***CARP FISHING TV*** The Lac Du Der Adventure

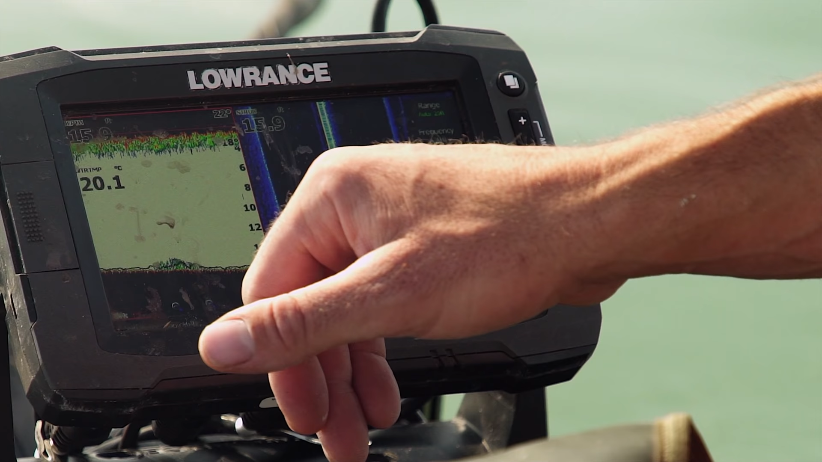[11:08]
On screen: water 20.1°C
That will give you so much information of what's going on underneath the boat,
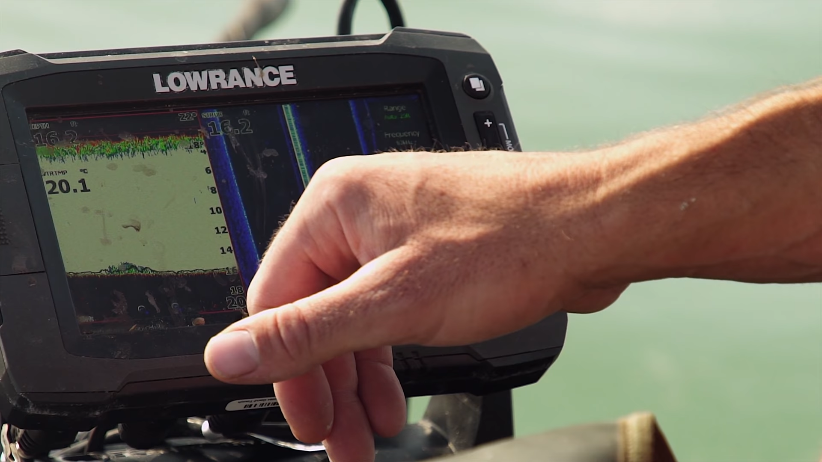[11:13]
On screen: water 20.1°C
especially where if the water's a little bit murky,
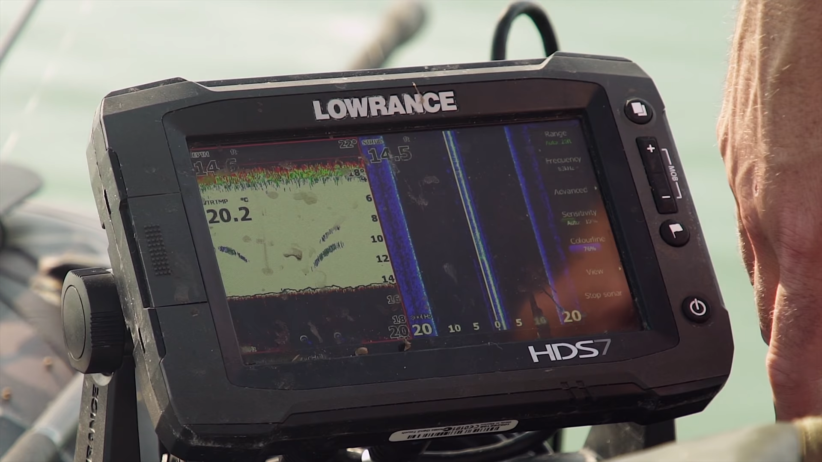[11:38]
On screen: water 20.2°C
little drop-offs, little humps and bumps, gullies, whatever you've got out in front of you or whatever the echo's telling you, them likely areas,